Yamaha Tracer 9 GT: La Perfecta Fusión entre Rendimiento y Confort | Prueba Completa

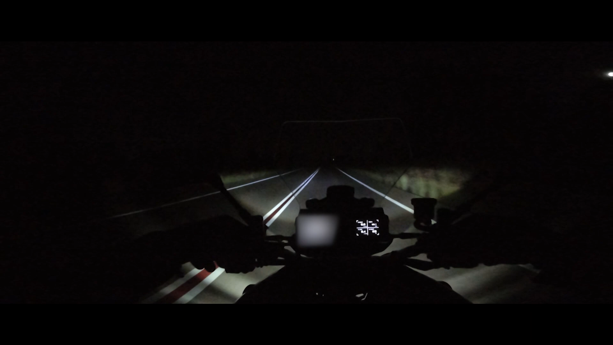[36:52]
La iluminación controlada de este peculiar faro delantero dividido en cuatro secciones. Las dos de delante son las luces diurnas y las luces cuneteras y las dos de abajo, unas las cortas y otras las largas. La verdad, las cortas iluminan de una manera increíble, intensas, lo suficientemente profundas y amplias. O sea que perfectas, sin ningún tipo de queja alguna.